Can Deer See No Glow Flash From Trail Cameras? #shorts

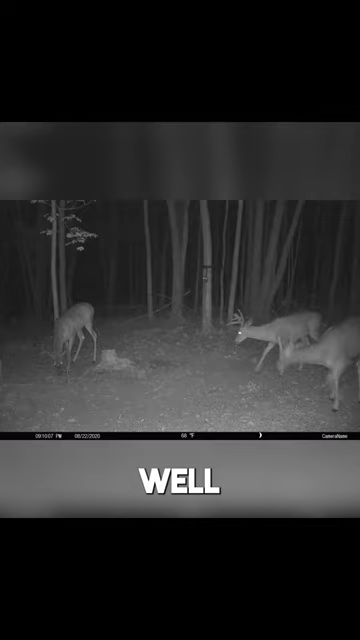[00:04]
Well, it really boils down to two scenarios. You obviously don't have a black flash trail camera, or you have two cameras in close proximity to one another, and one camera is just picking up the other camera's flash. Black flash, no glow, invisible glow, blackout, all these terms just refer to a flash unit that is operating on a 940 nanometer wavelength.